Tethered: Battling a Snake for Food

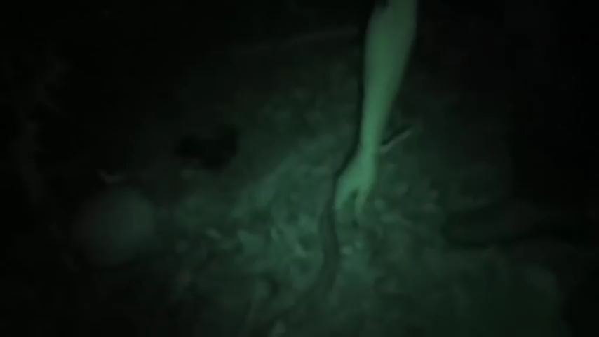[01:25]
You got a couple of pounds on there, my friend. That should get us going through tomorrow.
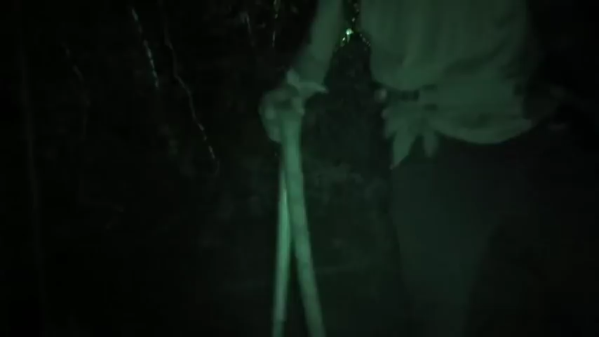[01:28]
You know how to skin a snake? No, do you?
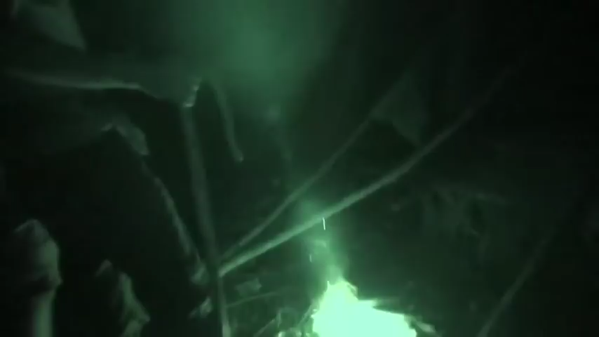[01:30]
No. Well, I guess it's going to be a first time for both of us.
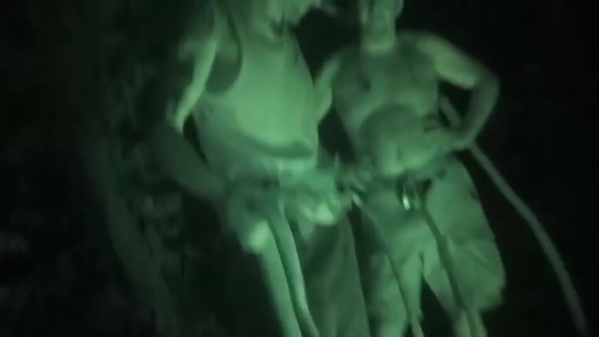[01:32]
I think you just grab the skin and pull. But you can try to cut it right down the middle on the bottom. Add a little bit of it.
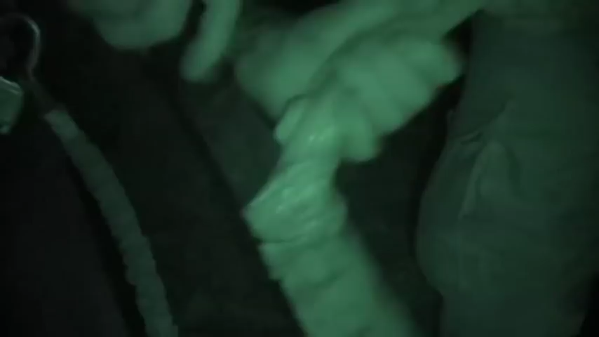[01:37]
There you go. Perfect.
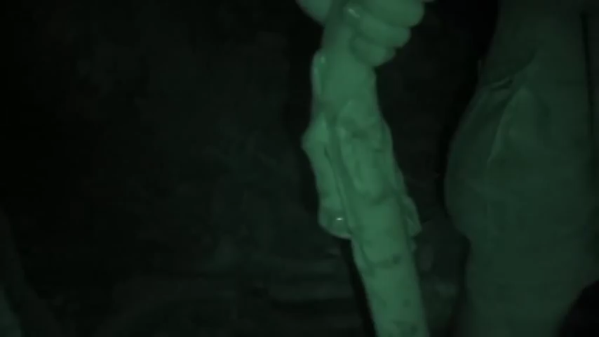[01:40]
Nice. You should be able to peel it right off.
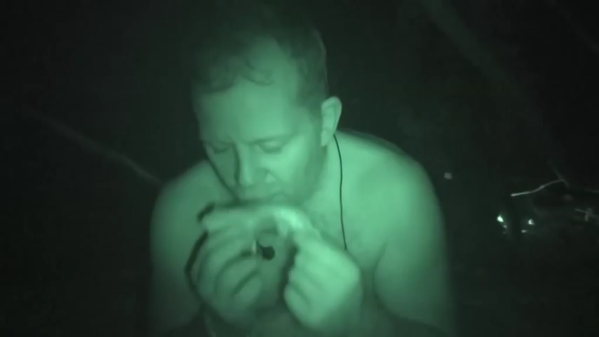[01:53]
That's good, man. That's amazing. Wow. Num, num, num. Mm. That one's really good, huh? I'd say it kind of tastes like chicken, but it tastes like snake.
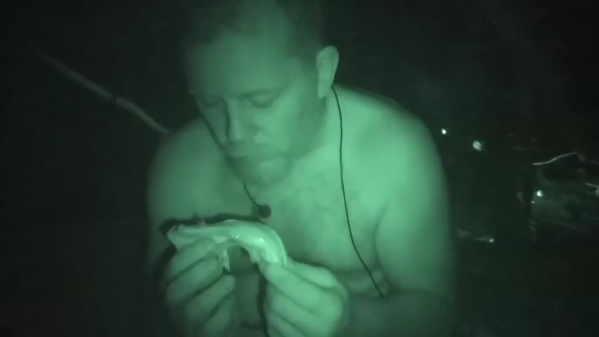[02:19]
My snake is good, and I ate him.